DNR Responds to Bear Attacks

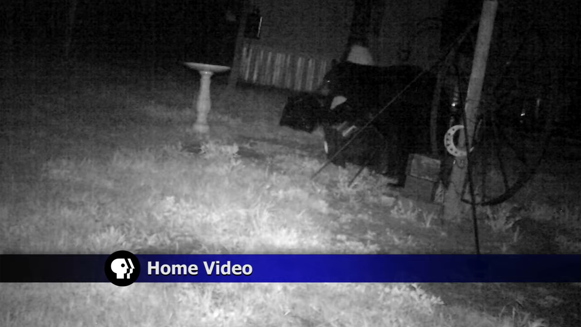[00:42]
Hanson declined to comment on camera but did share footage from the nighttime encounter with Lakeland News. The cubs were seen in the area and the sow,
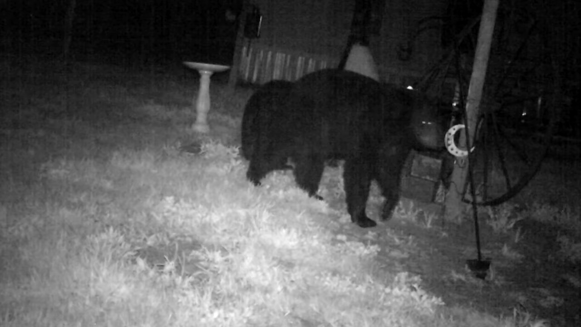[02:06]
In Sabica, Jackson Brunner, Lakeland News. Authorities determined the bears were after food in bird feeders on Hanson's property.